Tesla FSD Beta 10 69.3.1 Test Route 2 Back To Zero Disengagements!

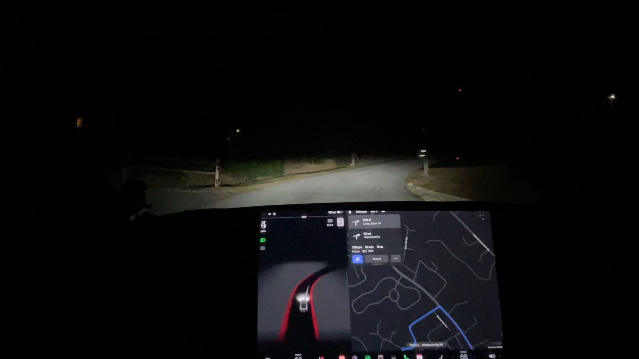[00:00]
Hello everyone, we are back doing our test route two We're gonna see how it does going down the mountain here
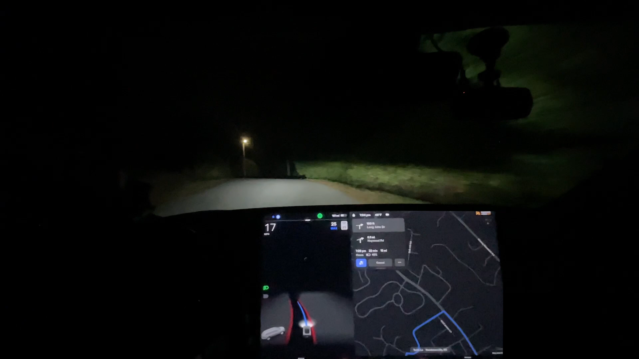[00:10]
Traditionally our test doesn't start until the bottom of the mountain, but I think I'm probably changing it to the top up here
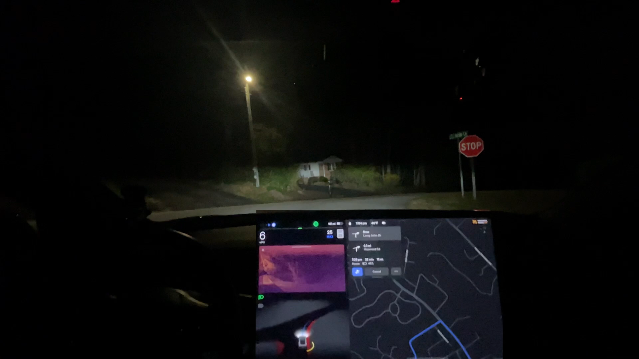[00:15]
so It stops good here. We now have the creep ball and You can go I mean it was appropriate just overly timid We're gonna see if we can get zero disengagements coming home if you saw the last video we got Pretty sure is one obviously huh correct myself It was not one disengagement for the whole way over and I was only I navigate on autopilot just because I was impatient
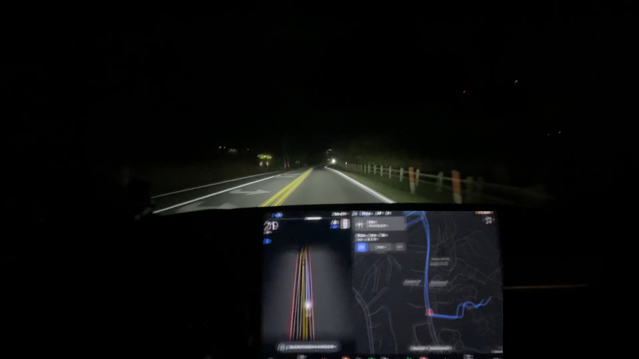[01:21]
I don't know I don't want to go home home that way I keep some wanting to go that way everyone and honestly, I don't think that's quicker At least it doesn't feel quicker this far far more turns on that instead of just like a straight route through town It still hasn't rerouted
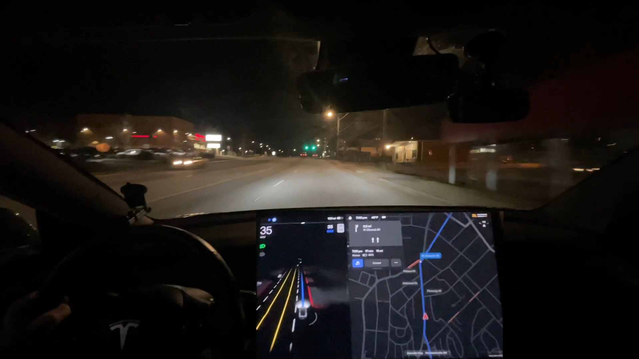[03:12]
That came in way too fast Didn't adjust the wheel correctly didn't turn the blinker on didn't try and merge at all like I had to turn the blinker on right there So yeah, that that's that's pretty typical though for that spot. It's only done it correctly one time one time ever That's very typical for that location right there I'm curious maybe this has map data for this now Or maybe it just sees the lines and doesn't merge over